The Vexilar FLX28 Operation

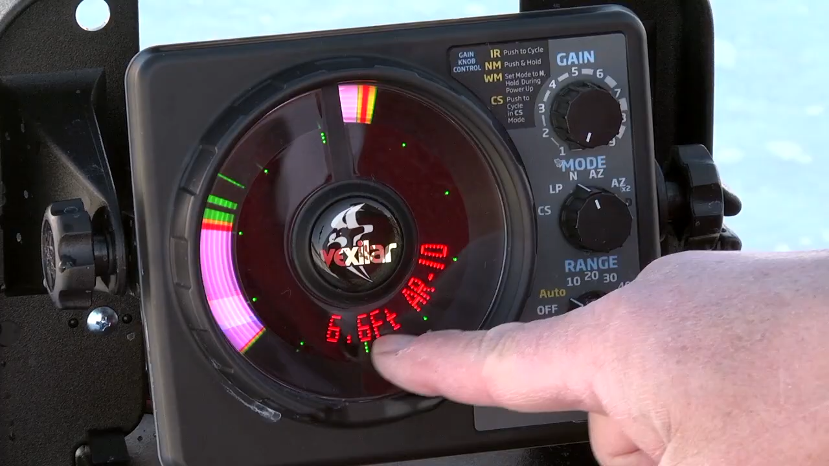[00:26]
On screen: depth 6.6 ft
Notice the digital depth now is 6.6 foot and you're in the auto range setting of 10. Boom. Let's go fishing. It's that simple. The beauty of the FLX-28 is its automatic capability. Now I can fish. But it has a lot more capabilities than that, of course, and let me walk you through some of those features.
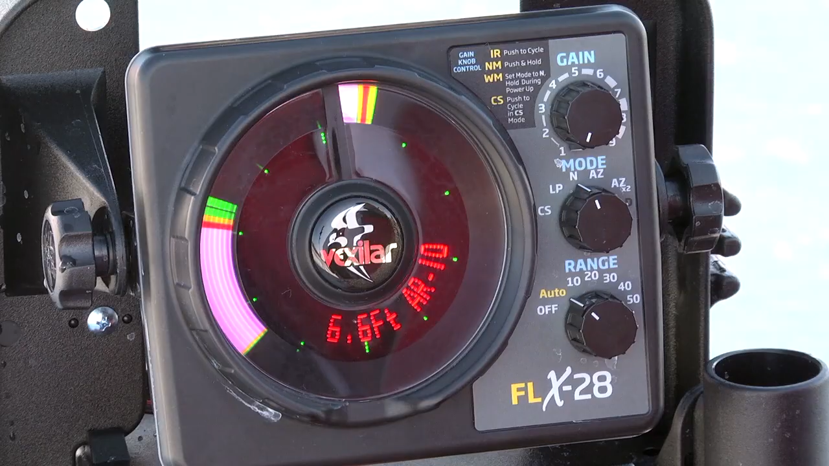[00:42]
On screen: depth 6.6 ft
One, it has 20 steps of interference rejection. And you access that by simply tapping the gain knob. And it'll say IR setting number 5, 6, 7, 8, 9.
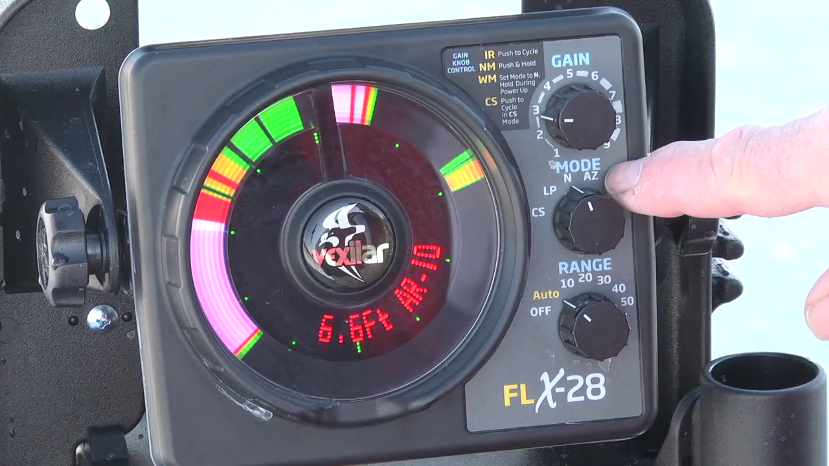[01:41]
On screen: depth 6.6 ft
There's some other features that you use the gain knob for and I'll get to that a little bit more later. In the mode setting now, the mode switch controls a lot of the fancier features. One is the auto zoom or AZ setting. What this does is it'll split the screen in half.
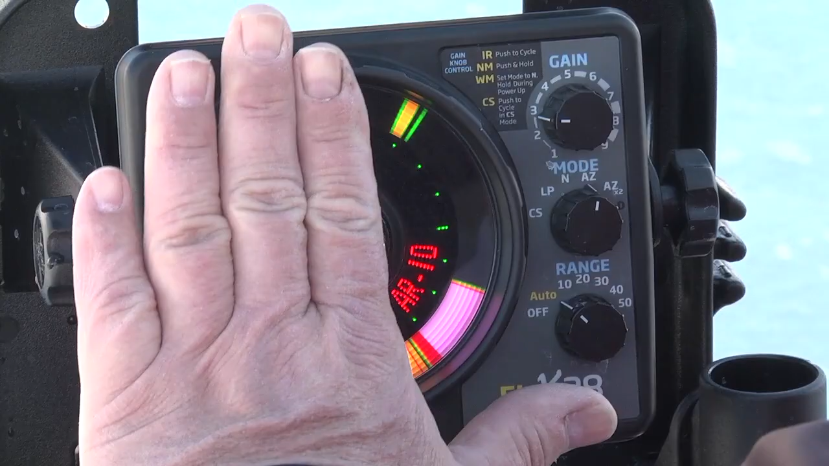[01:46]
And it'll show the entire water column on one side and just the bottom six foot on the left side. A really nice feature, works extremely well for deep water anglers and perch anglers. They just love it. We also have the AZ-12 setting for the bottom 12 foot of the water column.
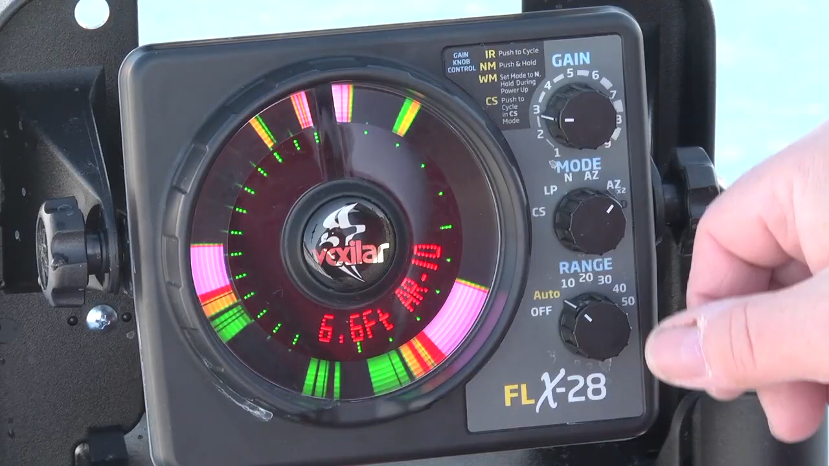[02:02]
On screen: depth 6.6 ft
And then we have the demo mode. Now this is something kind of cute. I don't know if you've seen this or read about it yet, but it's pretty cool to see.
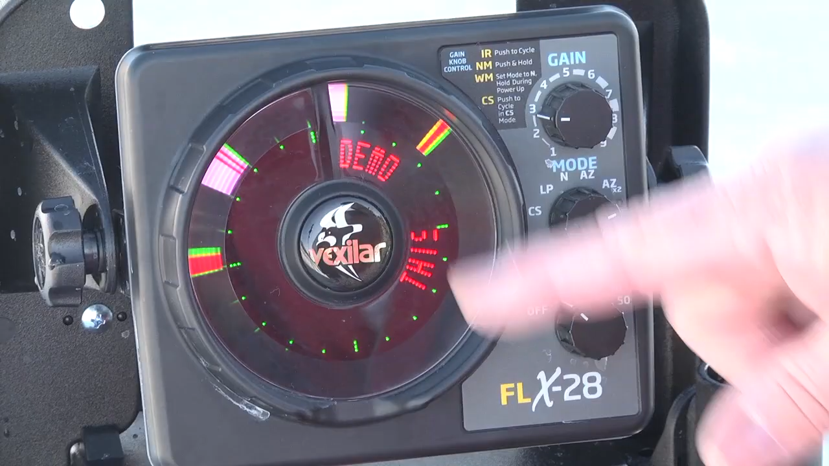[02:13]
When you set it to the D setting, it automatically starts up an example of an actual fishing scenario.
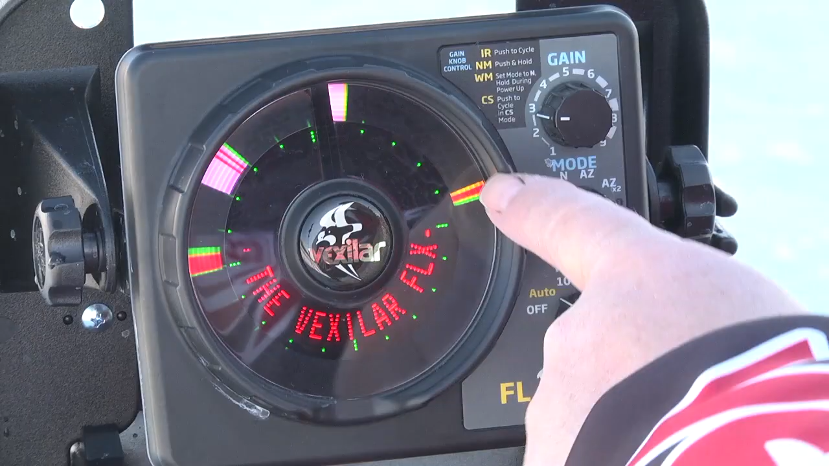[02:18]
In this case, this is your lure going down here on the right side. The white line will always be here for zero.
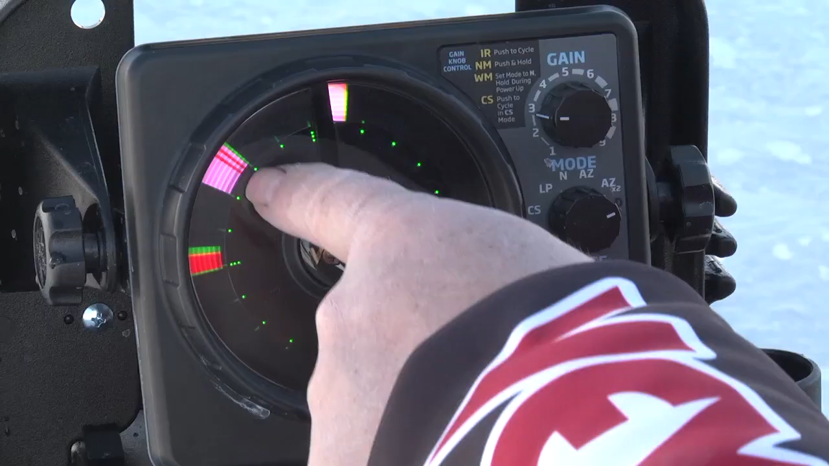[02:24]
The other white line here signifies the bottom. And this is a fish looking to get caught right there. And what it'll do now is it'll split the screen in half and show you what it looks in auto zoom mode.
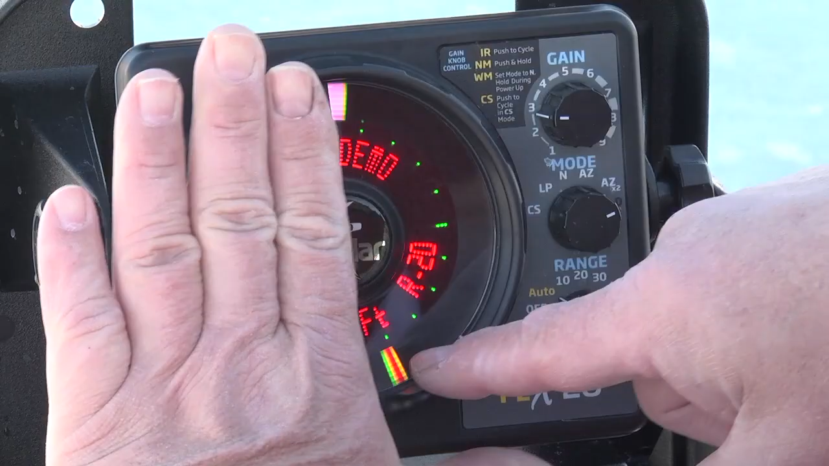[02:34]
Here we're in 17 foot, 20 foot range, gives you the digital depth.
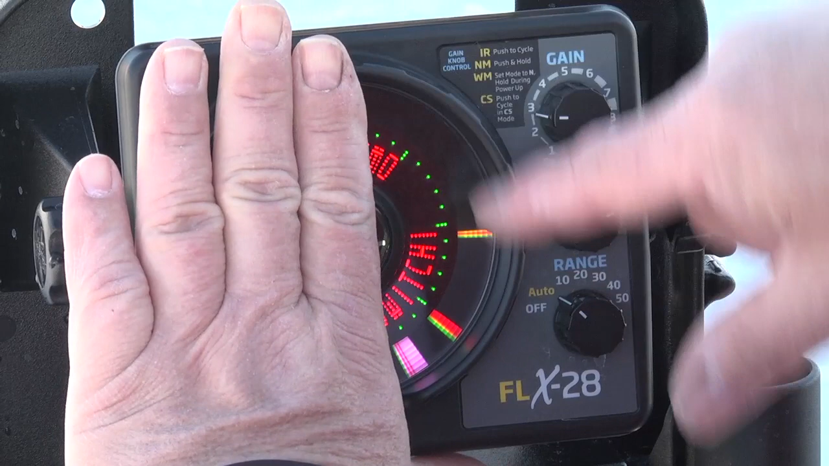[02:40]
But now when you split it, see how it compresses the entire signal now just to the right hand side of the display. This is now your lure going down and that's a fish there. On this side, see how much more it magnifies everything?
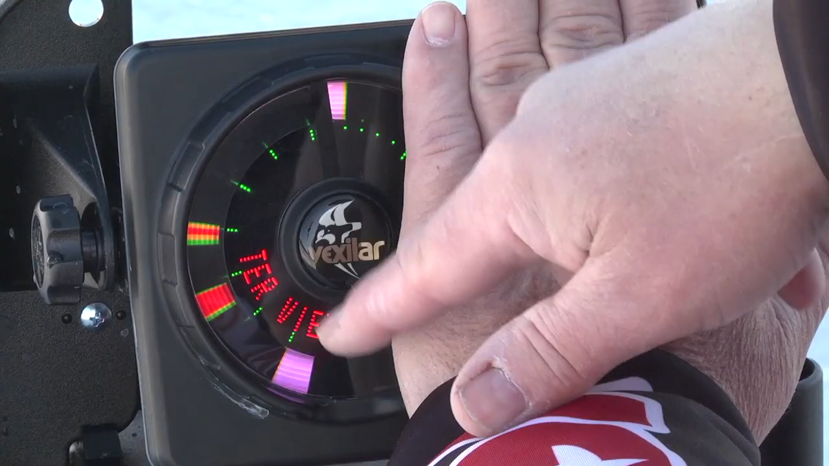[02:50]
That's where everybody loves the auto zoom feature. It blows up the display so it's much more easier to see what's going on.
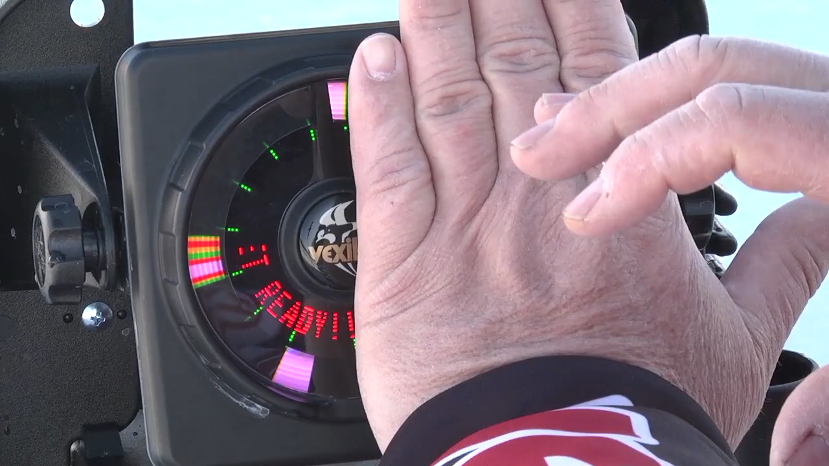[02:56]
In this case, the fish is just about there and whoop, he swallows it, you got him.
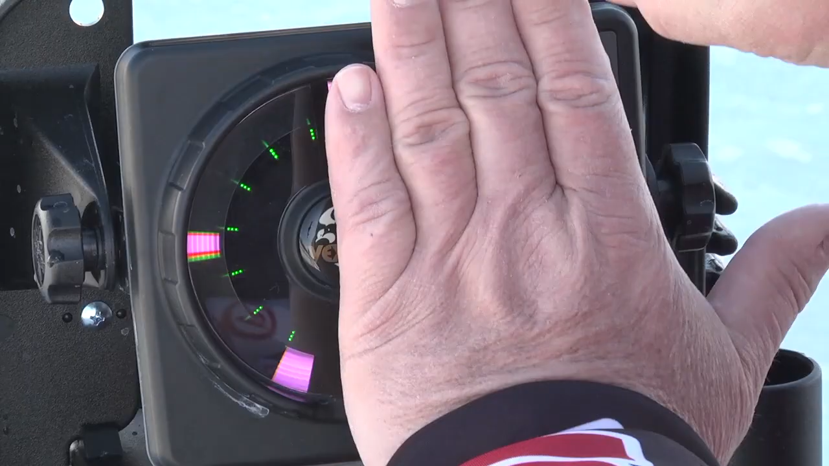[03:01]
It's that realistic and it's a lot of fun to play with the demo mode, especially when there isn't any ice yet and you want to look at something.
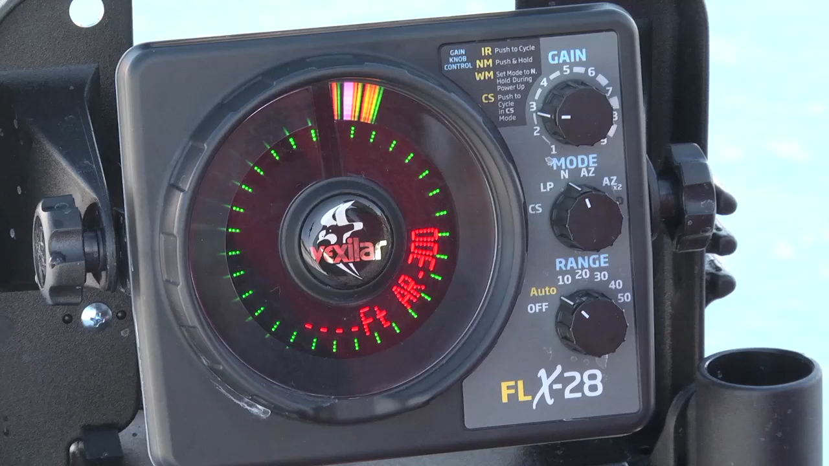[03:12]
The normal setting here is what you'll use most of the time when you're fishing.
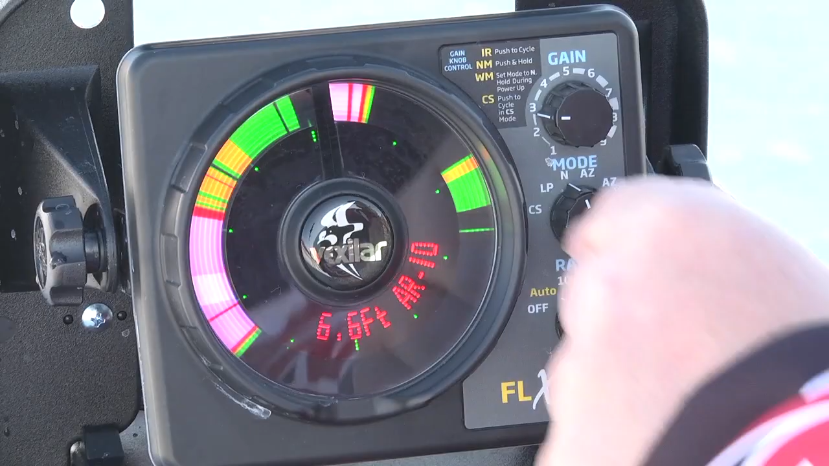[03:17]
On screen: depth 6.6 ft
But be aware that the moment you go into low power, you run the risk of losing your digital depth and it'll say low power.
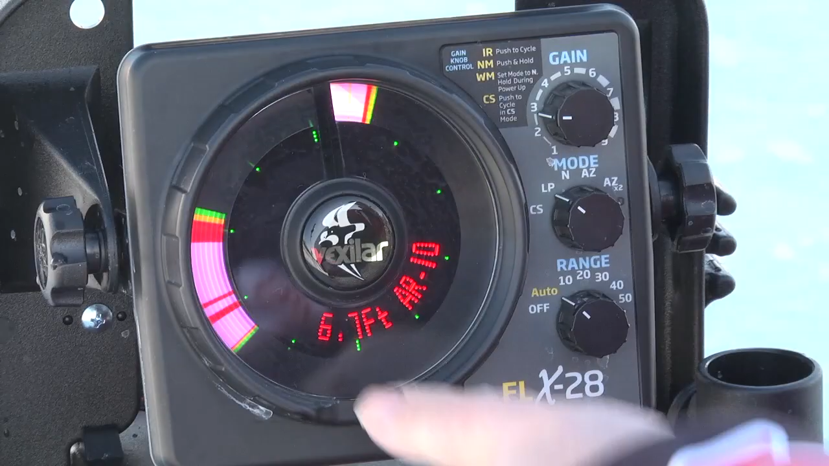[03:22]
On screen: depth 6.7 ft
And it's not uncommon because of the weak bottom signal. If you're like in this case, I'm in a weed bed, a soft, mushy weed bed, it'll go zero depth, 300 foot, zero depth, 300 foot.
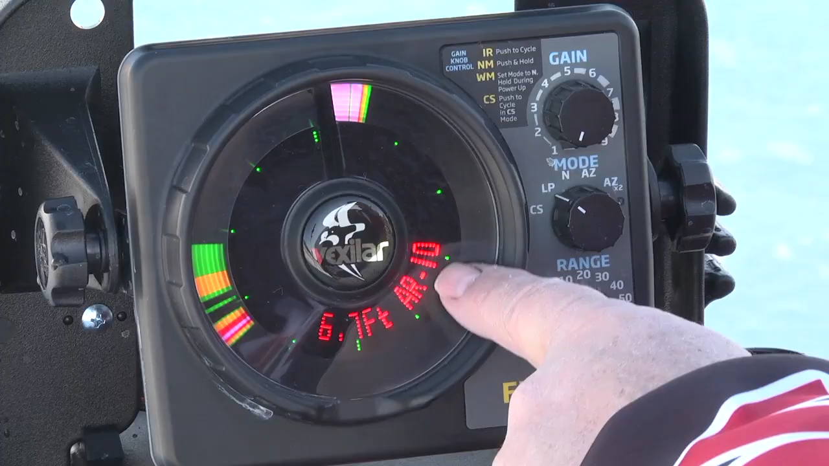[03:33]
On screen: depth 6.7 ft
And that means that's 100% accepted. That's not a problem with the unit. It's simply because the auto ranging and the digital depth key off of bottom hardness.
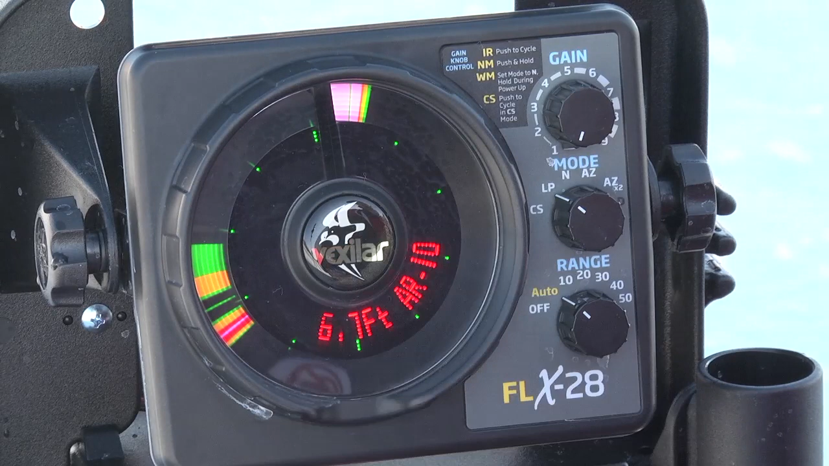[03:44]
On screen: depth 6.7 ft
And if you lower the power so much, you can't find bottom. So you want to make sure you're aware that this will default and go out. Now, what do you do when this depth doesn't find bottom? You simply use the manual ranges down here to lock it in.
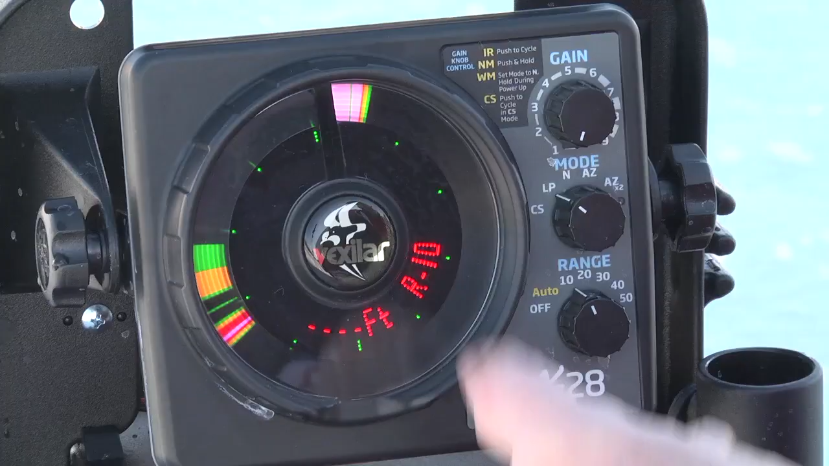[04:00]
In this case, we'll just lock it in at range 10. So you'll lose your digital depth, but you already know you're in 10 foot of water or less, as you can see here. Now, I can fool the system technically in the auto mode system by turning up your gain and it'll lock it in on the signal. The problem is, is that maybe it's going to be too blobby and too icky to do that. So you don't want to turn up your gains that much in shallow water.
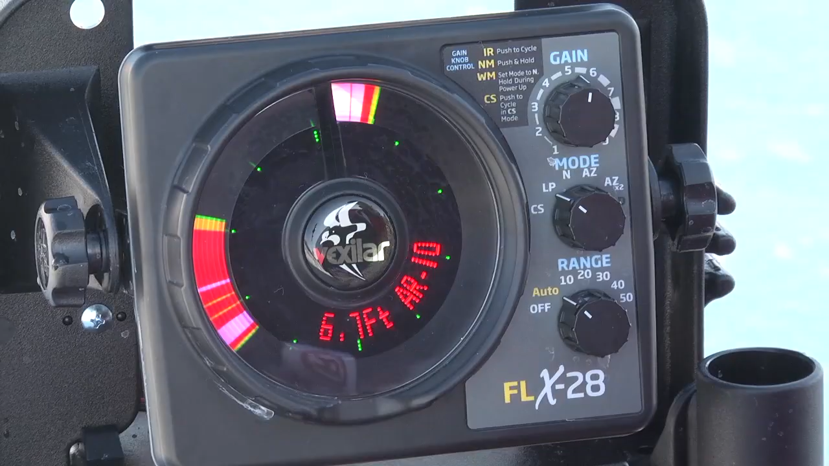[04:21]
On screen: depth 6.7 ft
That's the reason you're using low power is you can keep the gain down low. So when you do that, you oftentimes will lose the digital depth and the auto ranging feature. So be aware of that.